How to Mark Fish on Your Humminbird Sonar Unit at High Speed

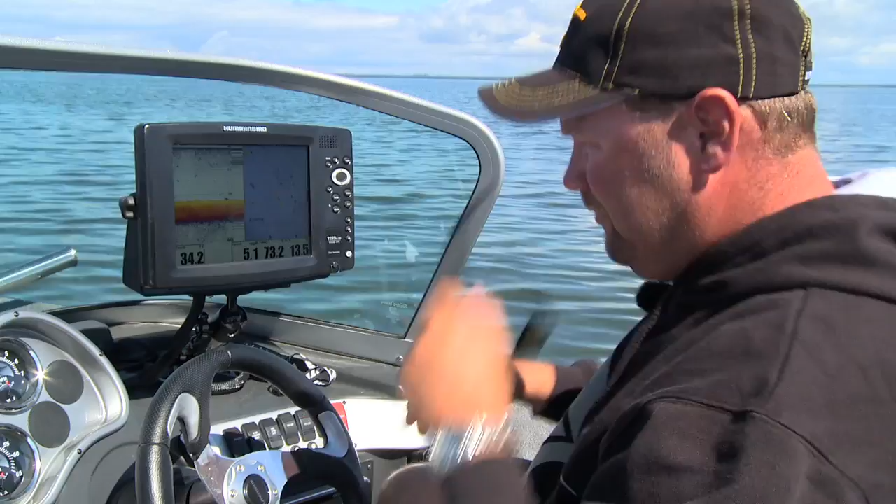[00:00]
there's a fish right there on the bottom you know I'm out in an area right now that is I call it very much a basin area there's a structure up here and this fish is nearby that structure but he's in the bottom edge of it and this is a situation that happens across the Midwest on so many different bodies of water in the middle of summer you know middle of summer to the end of summer these fish they'll just leave those structures and here's why all of a sudden there's bait throughout the whole lake the bait grows up a little bit it has the opportunity to be everywhere and those
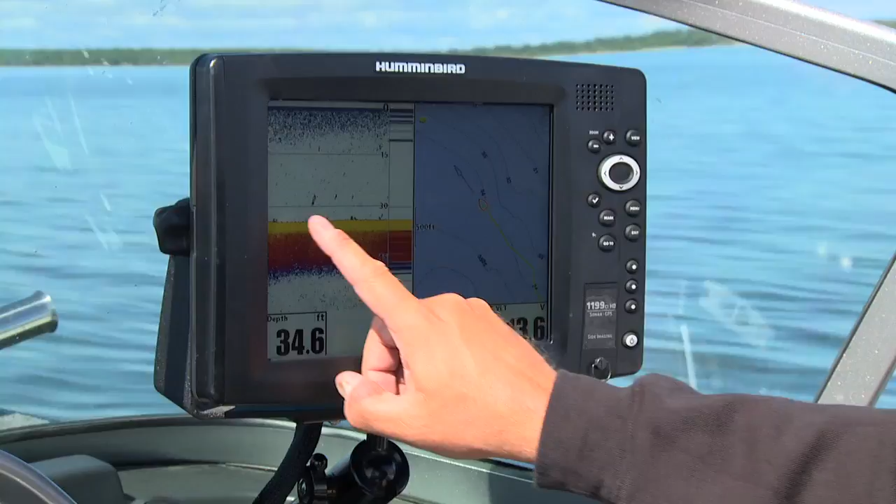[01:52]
On screen: depth 34.6 ft
fish and so is that now you're starting to see them and you can see them because this color line right here starts drawing it up so I'm cruising 19 miles an hour and I'm actually starting to see fish in this area looks like it's got a pretty good group of fish so one of the things I'll do right away it's just drop a waypoint because I want to be able to go from waypoint to waypoint but we'll keep looking around here
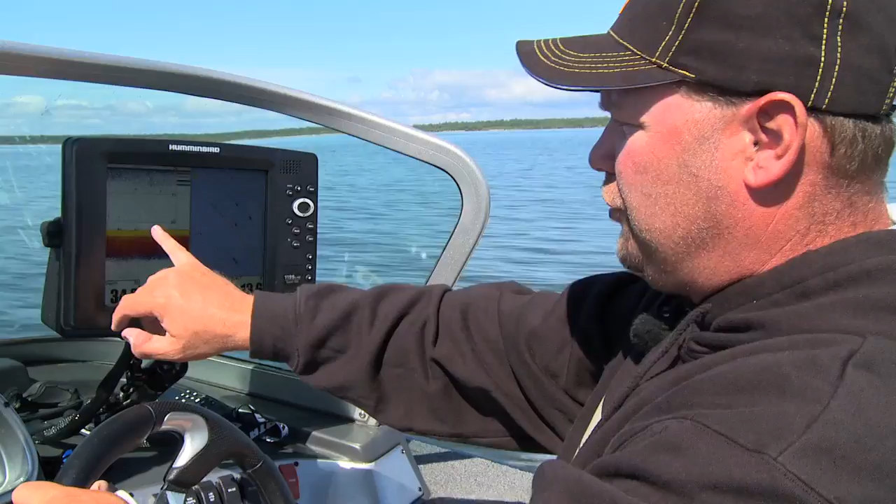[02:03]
see now there's a couple more there what you have to understand is a fish at high speed is going to be nothing more than kind of a street coming up or if it's going to be a tight tight fish like we were
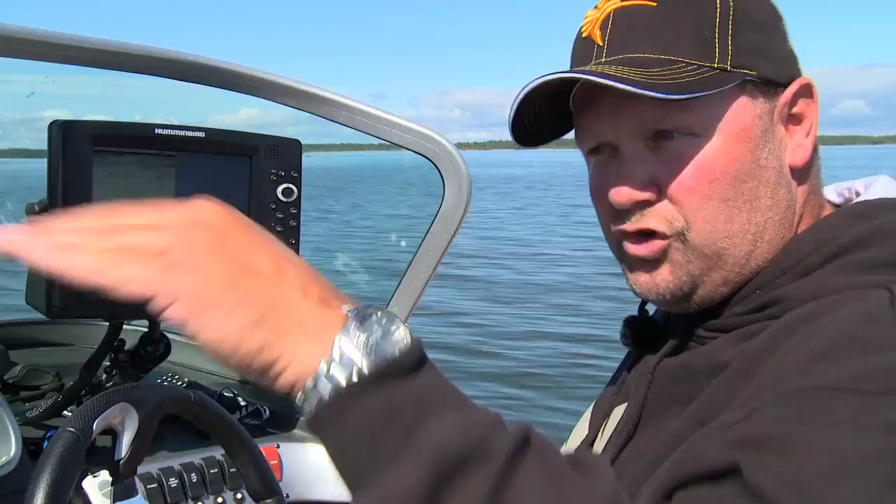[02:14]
seeing earlier when we were sitting almost still it's going to be just a little bump on that bottom but you
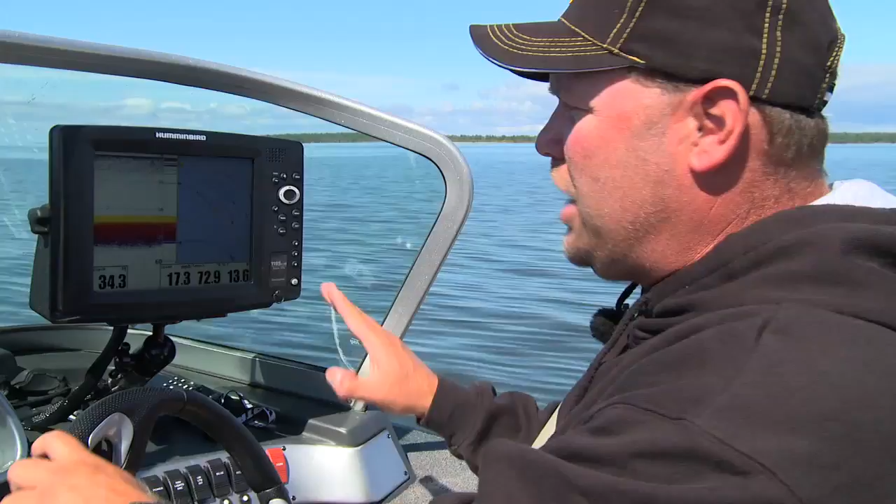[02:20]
can actually cruise like we're doing right here keep your eye right there in that color line because when you see some color start shooting up and then show up on the screen you're gonna find that that's fish
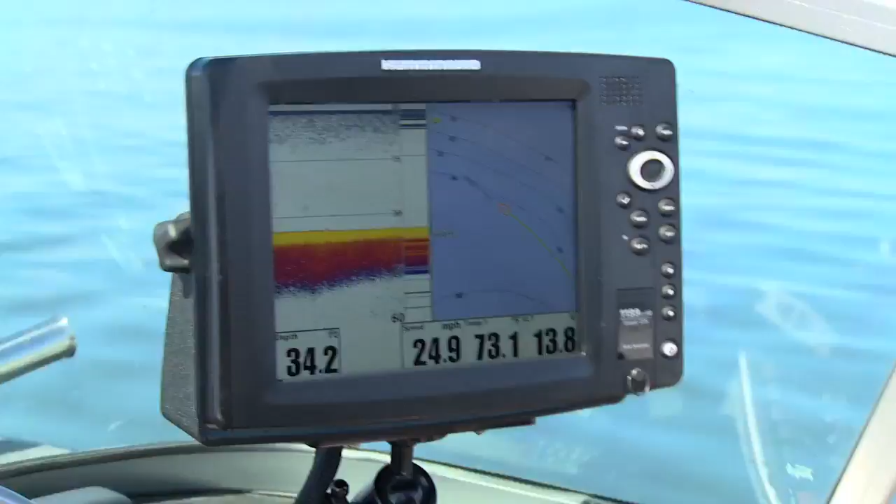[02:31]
you can turn around slow down come back over them and fish them there's a couple more that just showed up right there so you can see even at 25 miles an hour we're seeing fish out here now if we go cruising area and I go a quarter mile a half mile without seeing any more fish I'll turn around come back through these fish and find them again and then I'll go the other way or you don't pick a different direction off them because there's gonna be more than just one fish there they're scattered out but they are together I think I'm gonna turn this boat around we're gonna go
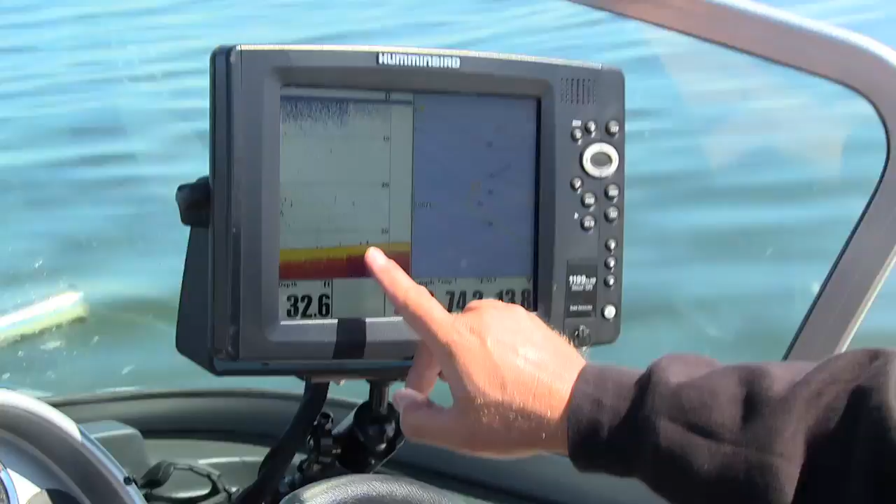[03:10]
back through those fish over there I got a feeling we're gonna be able to drop the lines on them and get them yeah there's a couple of them right there so they're gonna be piled up right in through here let me show you one more thing really quick a lot of this is about having everything set right so I'm gonna go into my menu screen and I'm gonna
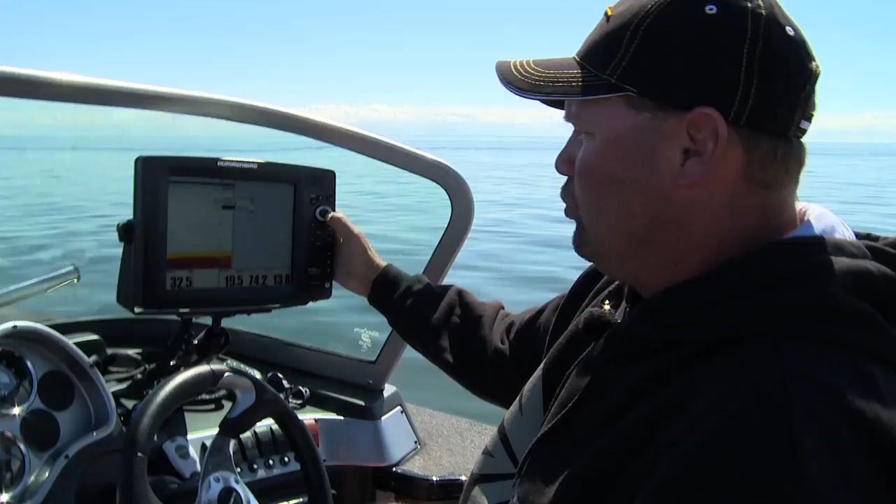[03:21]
run that sensitivity up when I start okay now you can see I've made it so the screens a little bit cluttered and that's gonna make it a little bit harder to know exactly what's fish and what's not so
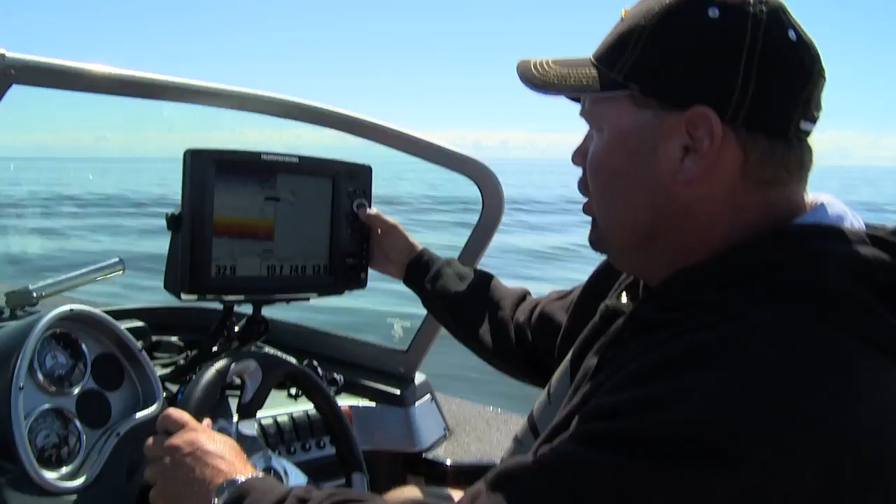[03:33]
then I'll just bring that sensitivity down just a little bit so here you can see I went up to 15 washed out the screen a little bit come back down to 13
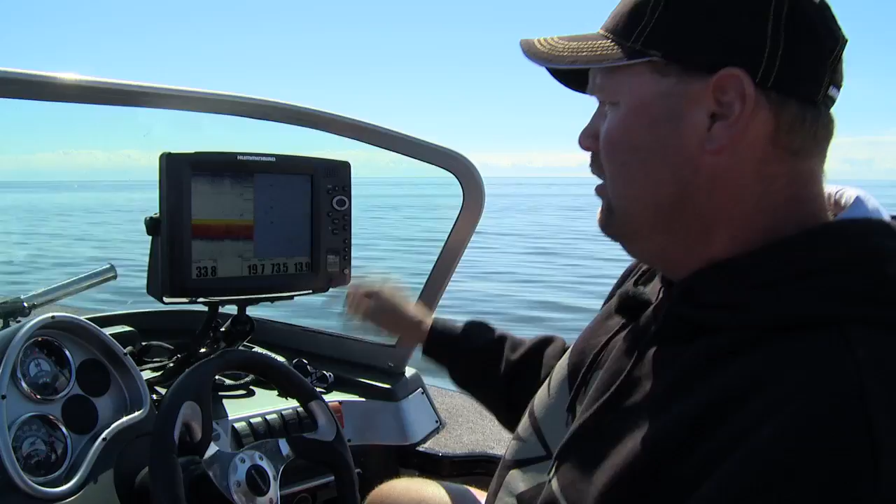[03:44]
and all of a sudden I can see everything I need to see and I can know that that's a fish and
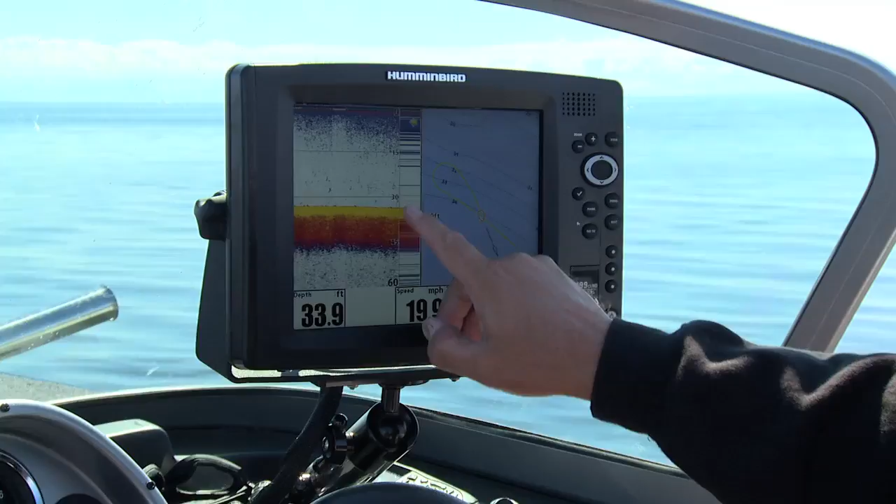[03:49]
On screen: depth 33.9 ft
there's a fish it just showed up right there it's really a lot easier than you think don't be afraid
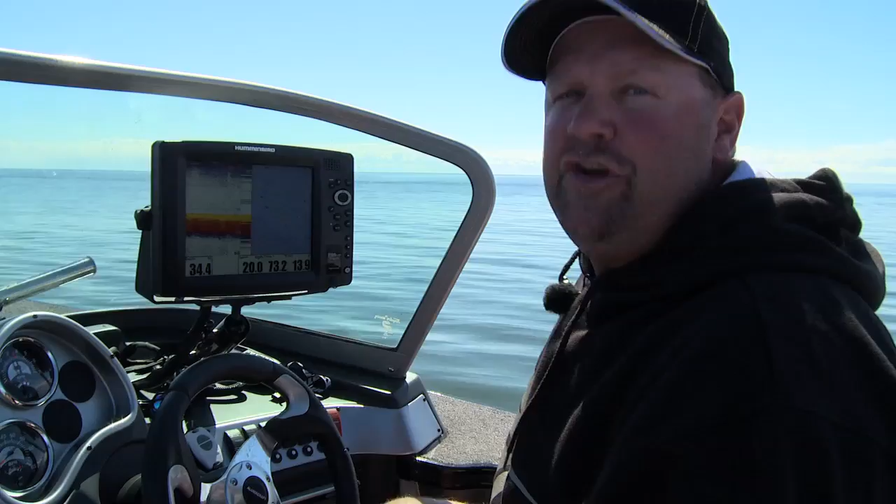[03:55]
to cruise around at higher speeds and find fish this is not interference those are walleyes laying
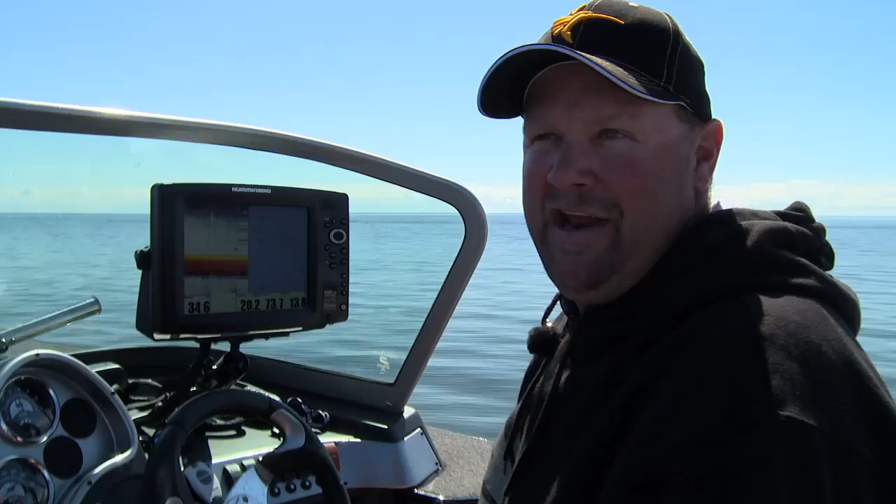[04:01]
on the bottom and I wouldn't know they're there if I'm only going two three miles an hour all day long